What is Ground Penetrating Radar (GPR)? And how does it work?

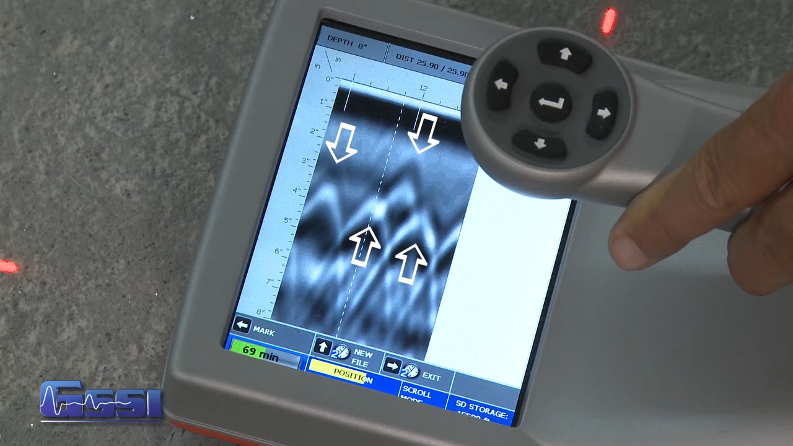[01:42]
When you back the antenna up, a cursor will appear on your screen.
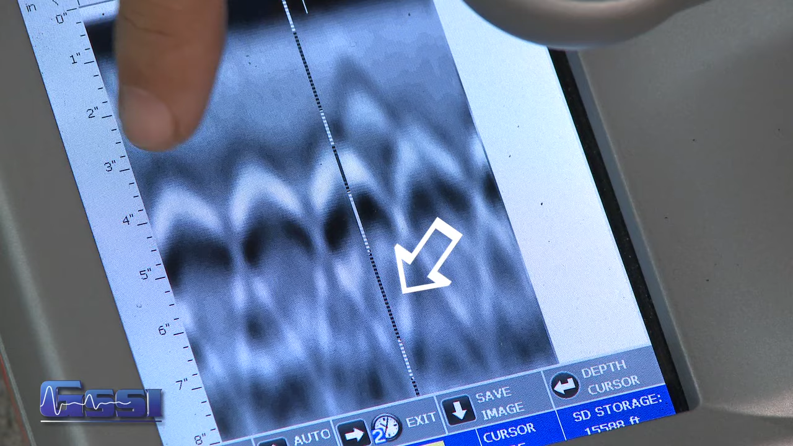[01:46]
By bisecting the hyperbola with the cursor, this will mark the horizontal location of that target.